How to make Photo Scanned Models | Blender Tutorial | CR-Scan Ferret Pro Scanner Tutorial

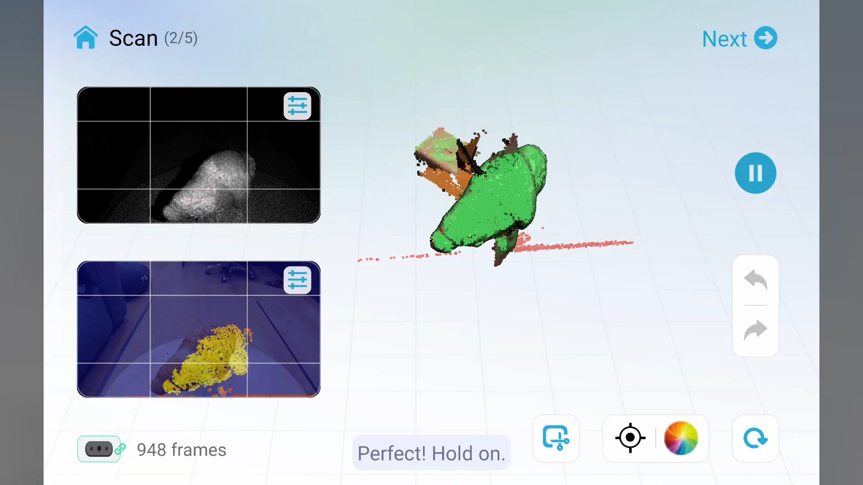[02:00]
It should be completely green in the mobile app. Then you can continue to optimize, mesh and color map your model.